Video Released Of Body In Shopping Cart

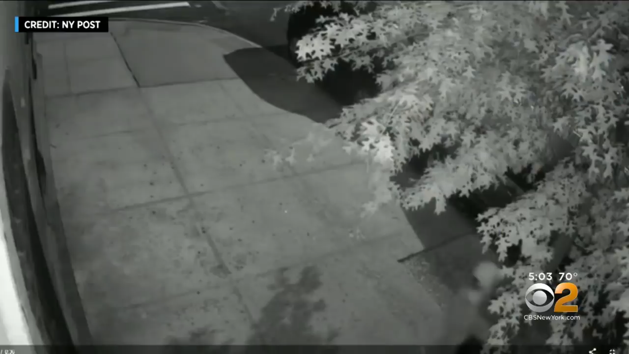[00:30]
New surveillance video captures two men wearing baseball caps pushing a Target shopping cart down west 145th Street with a rolled up carpet in the cart.
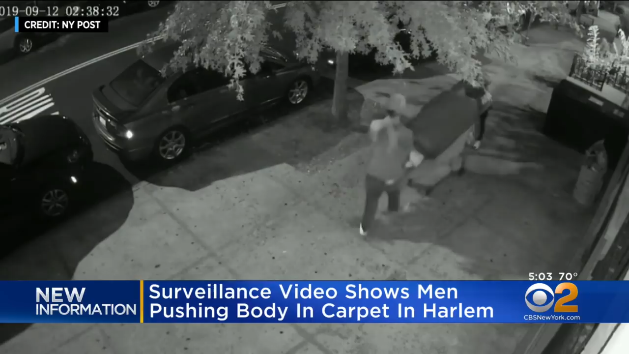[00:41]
This happened around 2.30 Thursday morning, just hours before the body was found. You can see a person riding by on a bicycle with no idea what these two people were doing with that cart.